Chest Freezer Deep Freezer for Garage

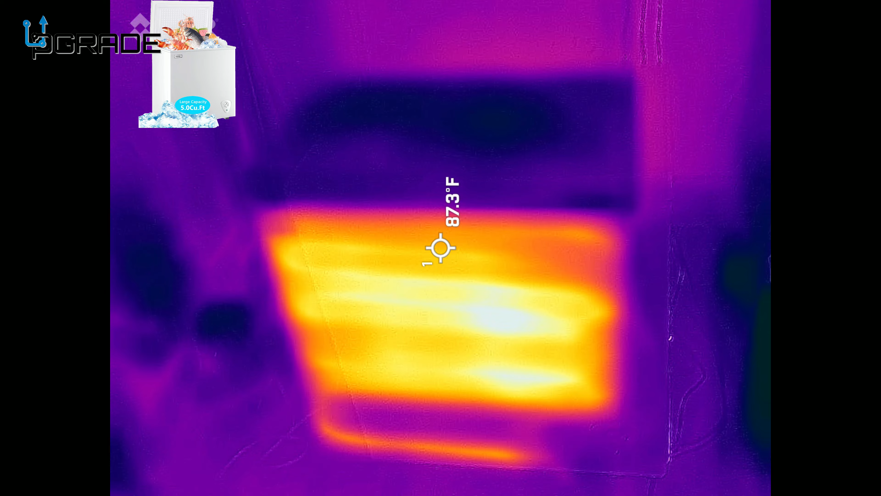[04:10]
On screen: spot 87.3°F
right let's take a look at the fridge itself all right on the outside is normal temperatures i know my hand let
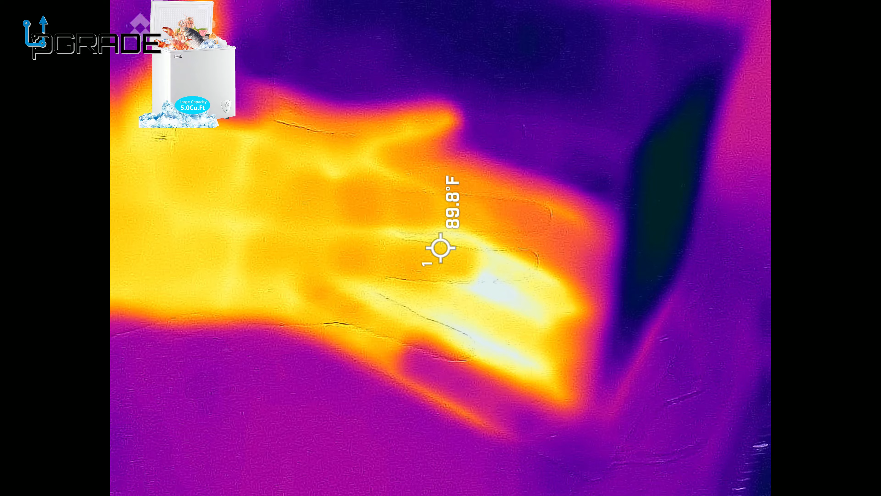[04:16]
On screen: spot 89.8°F
me show you my hand it's about the same temperature as out here right but look all the coldness
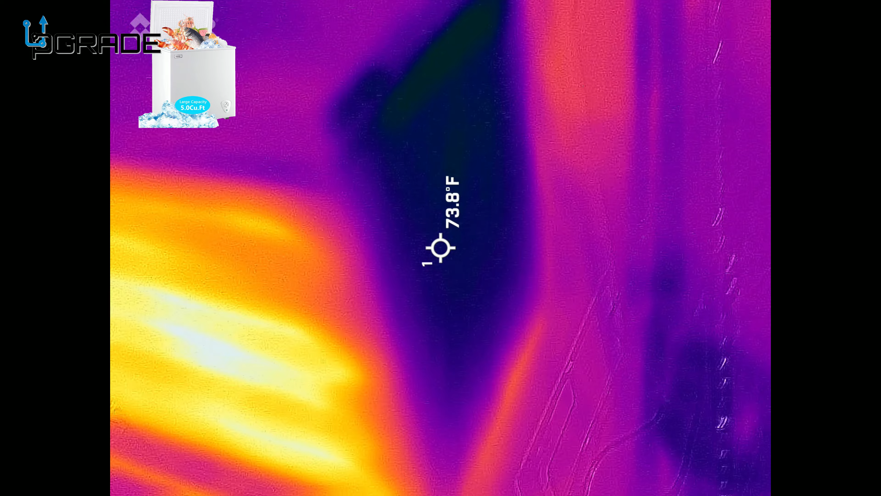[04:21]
On screen: spot 73.8°F
in the one side this is where i'm talking about it's going to suck in all the air if you guys can see some of the ventilation
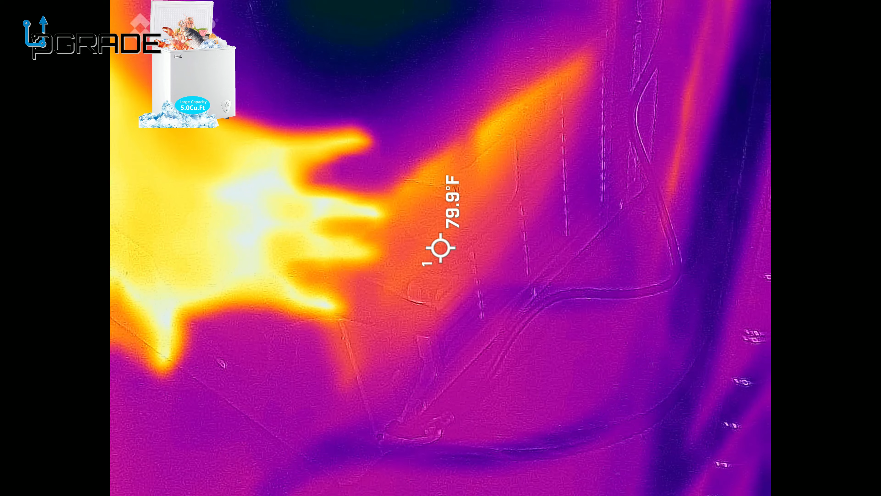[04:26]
On screen: spot 79.9°F
it needs to be sucking the air so you make sure you're at least a foot and a half away from the wall or
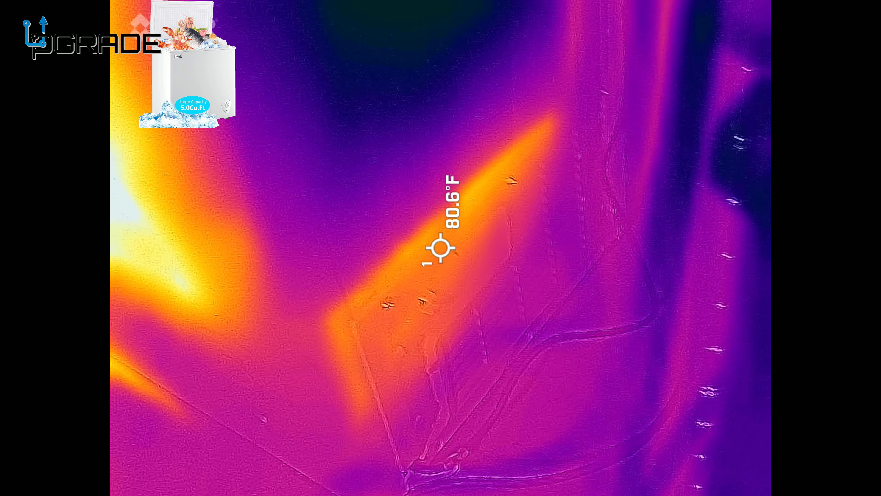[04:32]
On screen: spot 80.6°F
maybe a couple of inches so you can help the system out and circulate to mirror now let's take a look at the actual inside and i'm going to open it up and see how cold it is in the inside it's
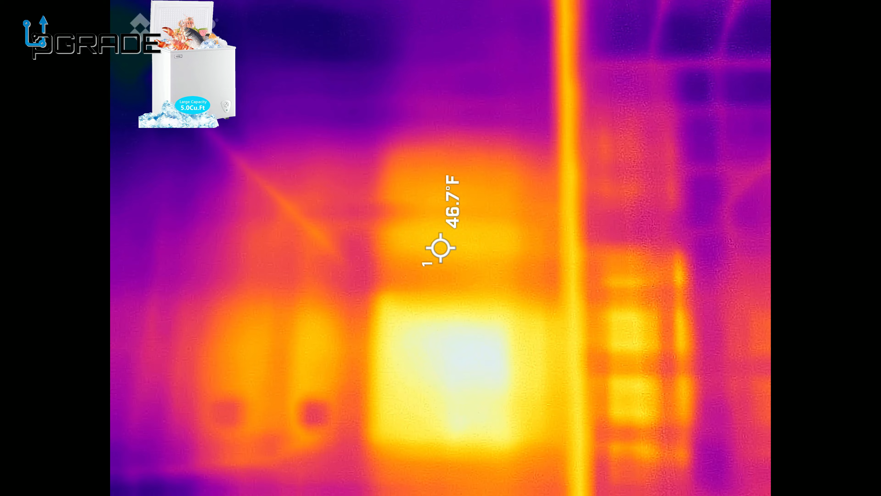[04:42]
On screen: spot 46.7°F
about 42 right now maybe 30s you know but we haven't we
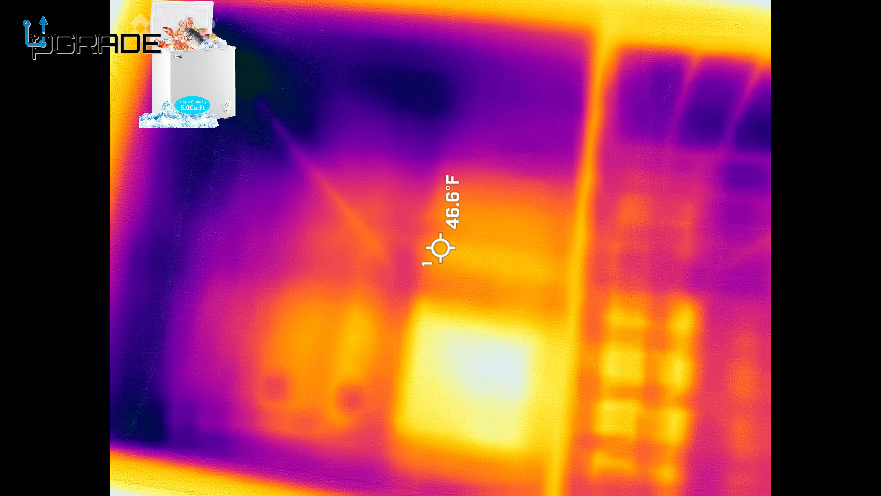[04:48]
On screen: spot 46.6°F
have a level three right now if you guys can see the side walls are 20 to 26 so
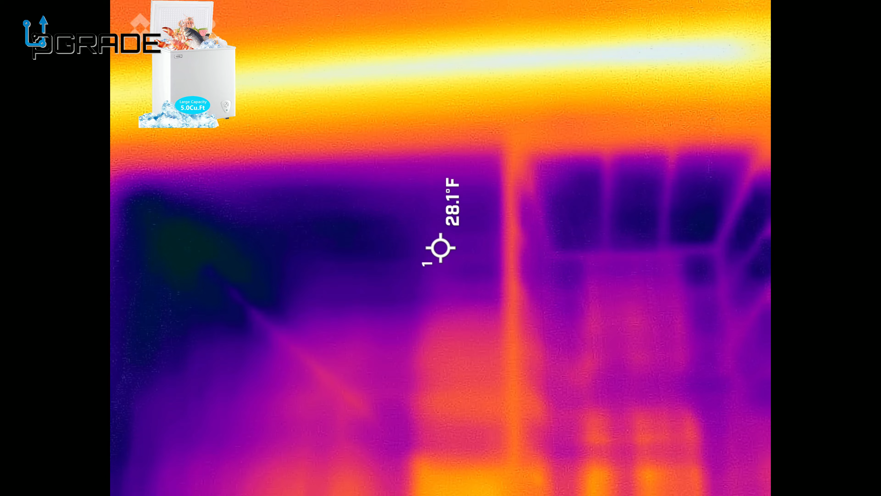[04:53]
On screen: spot 28.1°F
we're going to actually see the heat the frost on the top pretty much on the area if
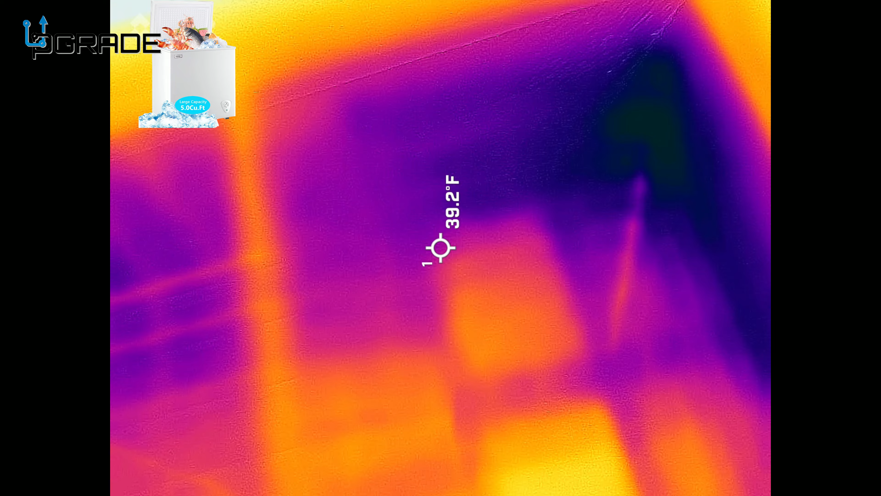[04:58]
On screen: spot 39.2°F
you guys can see this is the coldest part we could even go down to 19 on some of the particular areas
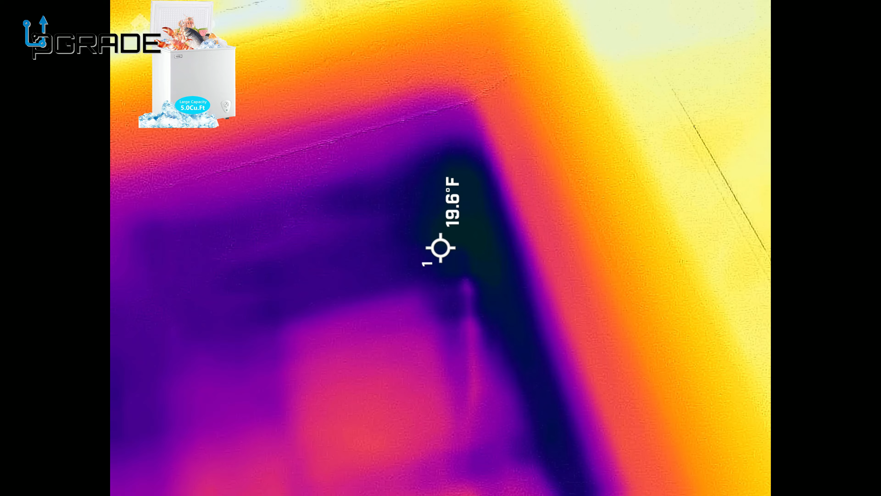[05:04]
On screen: spot 19.6°F
here but the freezer itself reflecting a lot of the heat from the outside there's no heat inside it's all coolness uh like i said the top of the actual fridge is where it actually starts freezing up a little bit more that's where you're going to get the coldest part of it
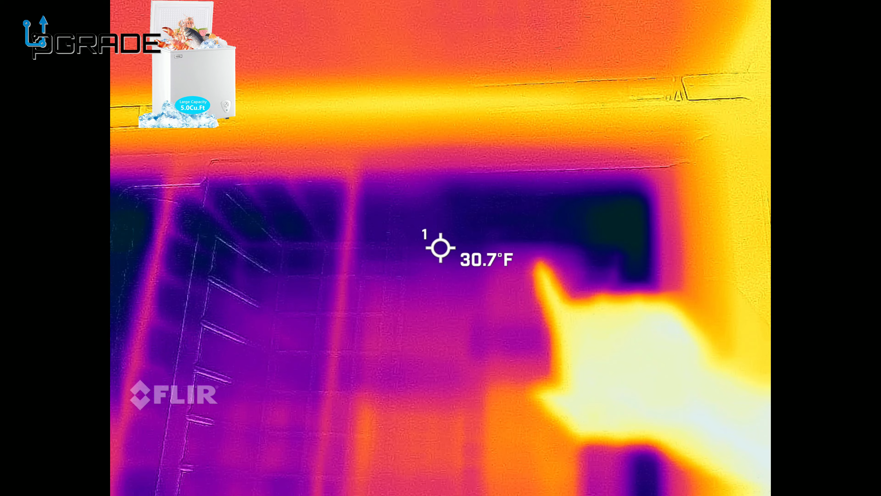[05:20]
On screen: spot 30.7°F
and then it sinks all the way to the bottom so i like this view i like this whole stuff it's very simple to use i like how they set the whole thing up with the extra step i love